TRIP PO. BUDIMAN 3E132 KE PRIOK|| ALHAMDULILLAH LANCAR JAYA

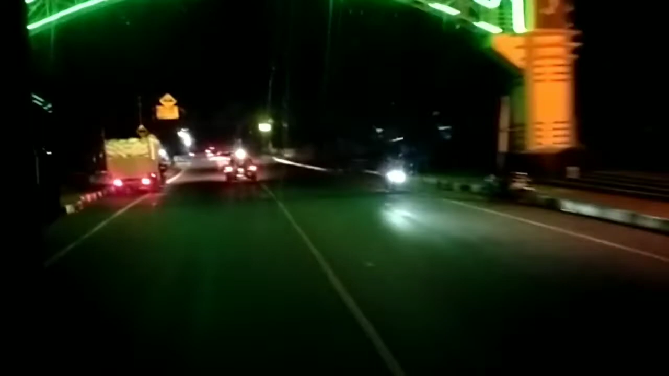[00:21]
Nah, singkat cerita, ini kita sudah melewati Banjar ya, karena tidak mungkin kita masuk di terminal Banjar.
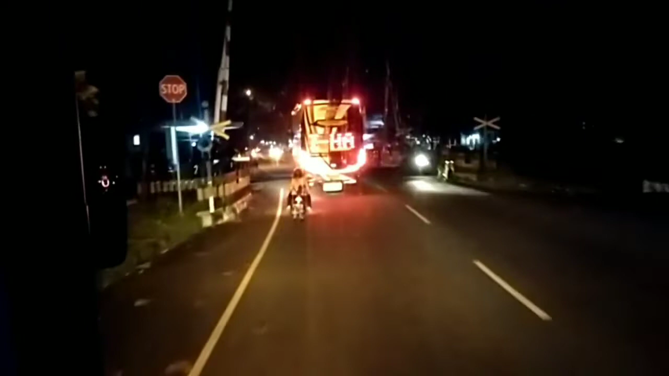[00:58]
1525. Tapi kenapa itu zero-nya itu kok zero NX ya,
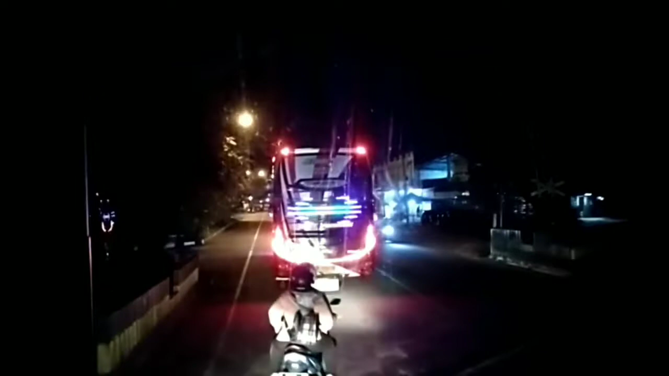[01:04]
dan ada tulisan 1526, mungkin mestinya 3E305. Kalau menurut Pak Arda yang kepala 3 itu adalah
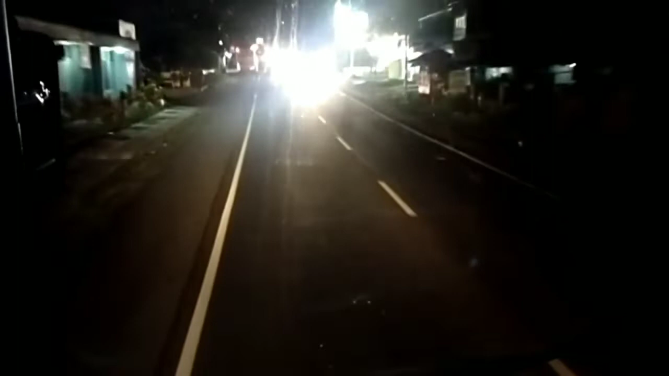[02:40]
Nah, taruh aja di belakang dulu dekat Haryanto sana.
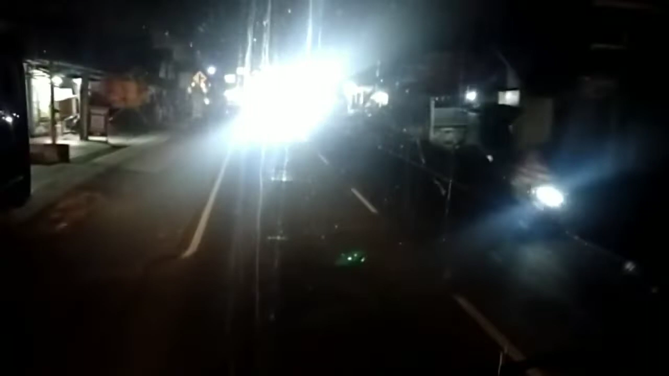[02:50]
Sementara keluar dari terminal Ciamis, di depan ada base premium PP03 Aquila yang melayani jurusan Kalideres. Nah, kondisi lalu lintas cukup sepi dan 305 Banjar
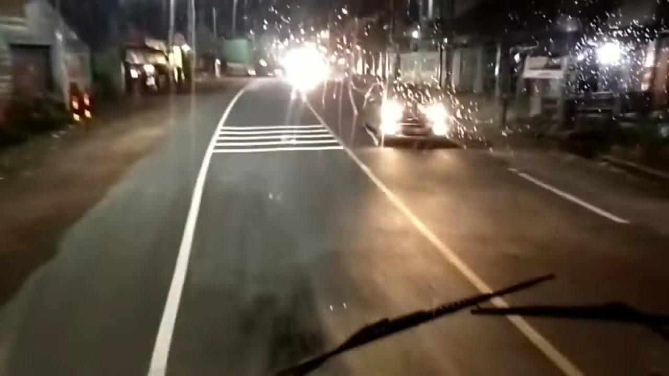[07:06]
Memasuki tanjakan Gentong, saya tahu kalau ini namanya Gentong kenapa, Pak?
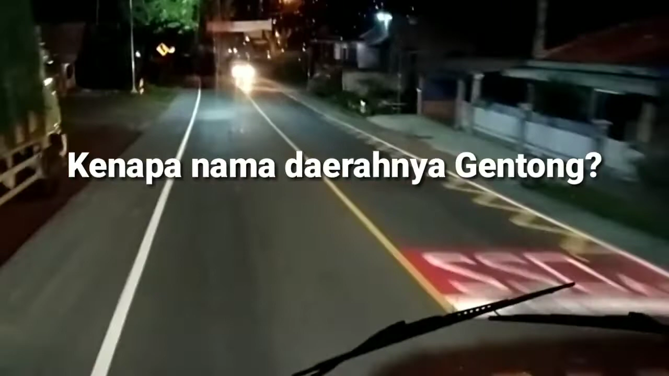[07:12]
Enggak tahu saya juga, Pak. Oh.
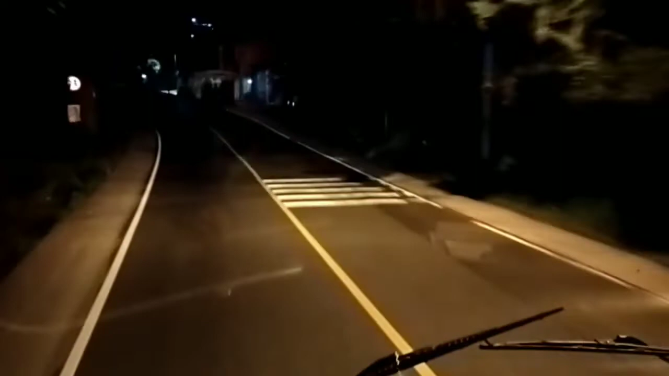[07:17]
Enggak tahu sejarahnya dulu gimana gitu. Enggak tahu ya. Nah, makasih tahu, Pak. Oh, tahu.
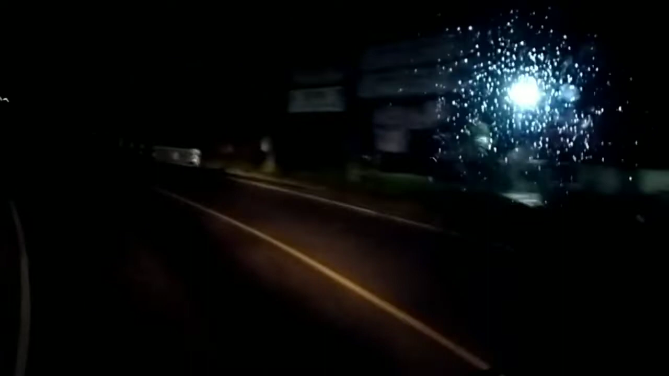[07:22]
Jadi gentong ini, karena ini kan muter ya jalannya ya. Jalannya muter, naik. Nah, sebelah kanan kita itu bentuknya kayak gentong. Oh, kayak gitu ya. Perbukitan bawahnya, lembah-lembahnya itu kayak gentong, Pak, muternya, Pak. Ini ya, iya. Nah, tanjakan-tanjakan itu.
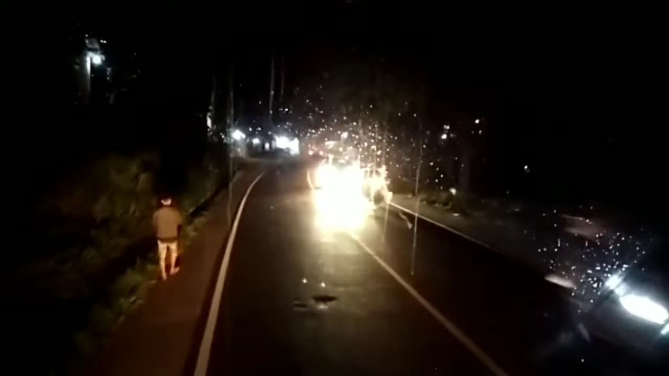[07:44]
Saya dulu juga ngiranya gentong itu nama rumah makan itu. Ternyata bukan. Ternyata bentuk alamnya seperti gentong. Nah, itu.
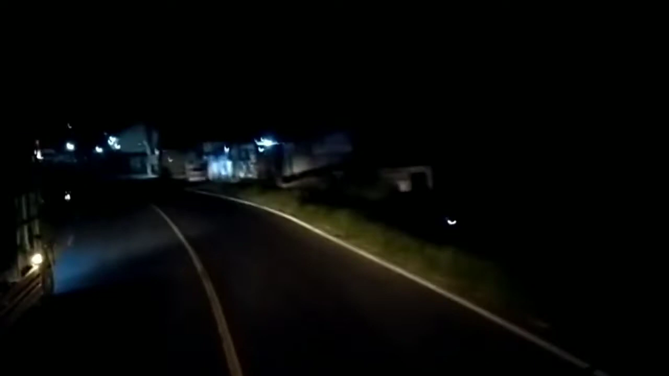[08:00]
Perjalanan itu di tanjakan gentong ini sulit diduga, dan ternyata kita mendapatkan jalur yang benar-benar kosong, jadi cukup lancar. Nah, kan muter-muter ini, Pak. Ini kayak muterin gentong, Pak. Iya. Oh, jadi muterin gentong.
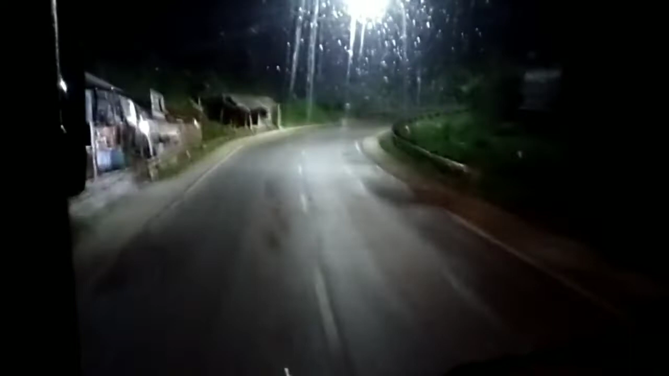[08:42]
Begitu pula di lingkar gentong ya, ini tampak kosong jalanan. Nggak ada siapa-siapa selain kita. Kita terus melaju ke atas sampai penghabisan tanjakan. Cukup sunyi ya teman-teman kalau kita lewat di tanjakan Gentong. Memang hari ini agak aneh karena sepanjang jalan penumpang juga sangat sedikit.
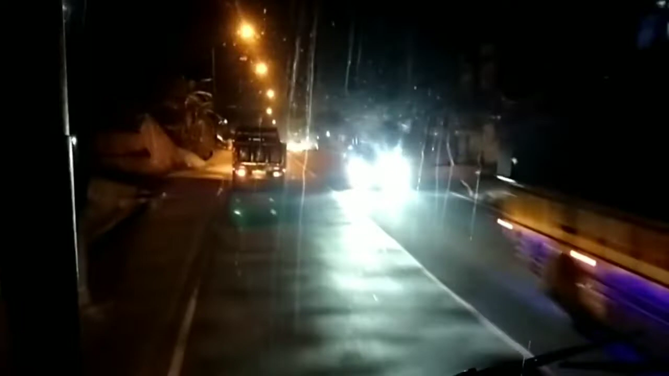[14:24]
Memasuki area Limbangan kita banyak bertemu dengan bis-bis lain yang dari Jakarta ya, baik itu Budiman, Gapura Negra Hayu atau bis lainnya. Ini berarti dari barat juga perjalanan lancar.
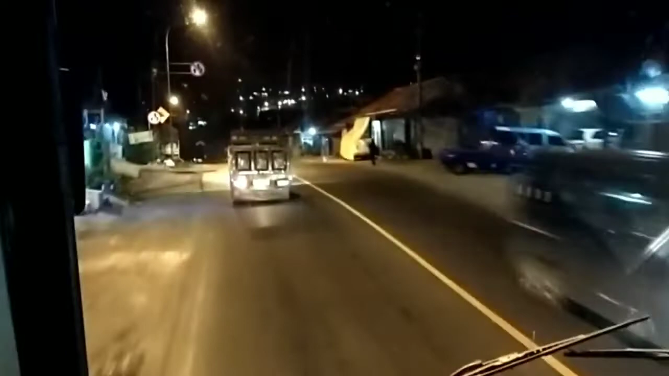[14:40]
Kalau saya memperkirakan dari
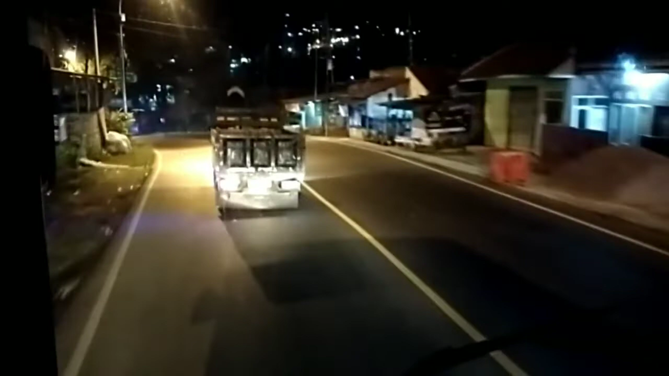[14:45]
Nagrek sampai ke Majenang itu adalah 4 jam.
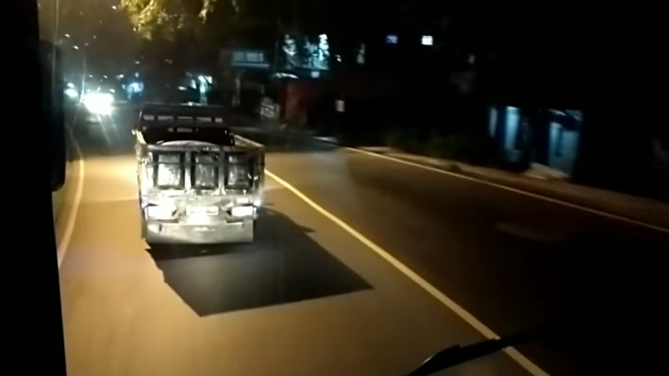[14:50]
Berarti belum lama mereka ini lewat. Nah, ada Damri ya teman-teman ya. Damri itu jurusannya Cilacap. Tapi sepertinya lewat Cipari. Saya penasaran dengan Damri itu. dari ulasannya kok agak-agak enak gitu ya, karena cukup sekali katanya, cukup sekali sajalah naik Damri, pelayanannya ini, pelayanannya itu.
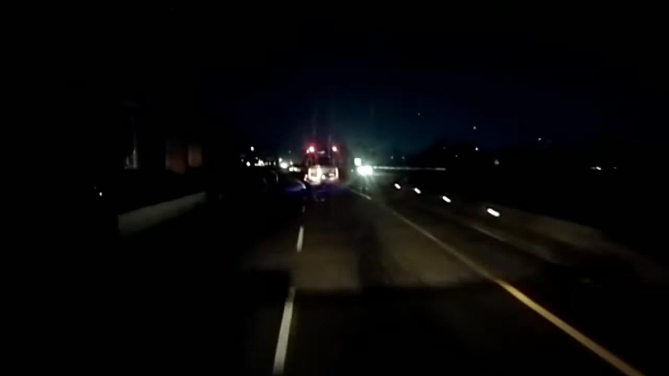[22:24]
Banjar Pondok Cabe ini sedikit mengecek ya, dia ke kiri tapi sebenarnya dia ngasih kita jalan di sebelah kanan untuk nyalip. Padahal di kiri ini di depannya ada truk. Jadi memang suka bercanda nih Pak Asep nih.
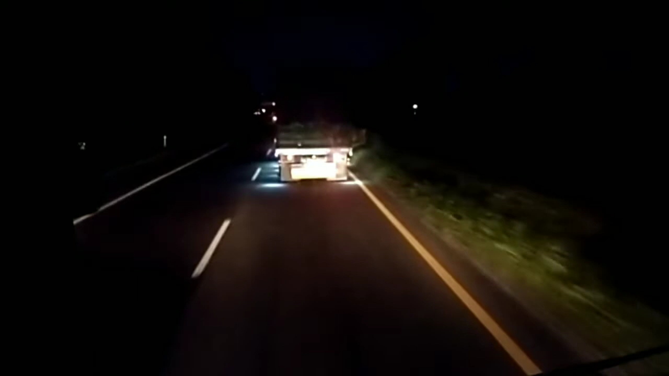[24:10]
Pada titik ini kita tiba-tiba kehilangan Pondok Cabe ya. Ternyata dia ada di pinggir. Jadi sekitar Kopo itu dia berhenti.
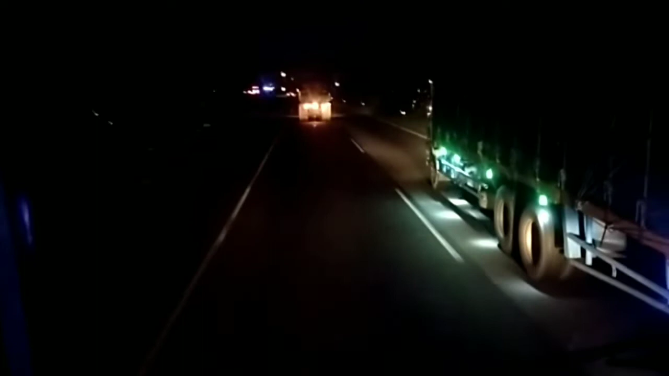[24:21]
Nggak tahu menurunkan penumpang atau ada trouble ya. Tapi begitu kita jalan sekitar 10 menit, tahu-tahu sudah nyalip dari kanan dengan kencangnya.